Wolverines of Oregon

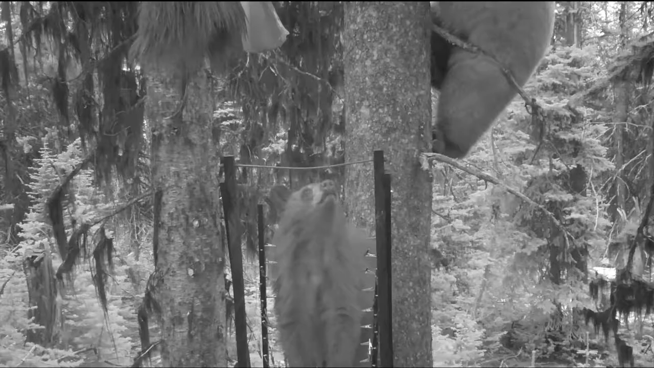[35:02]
uh yeah so uh mama bear and a couple of yearling cubs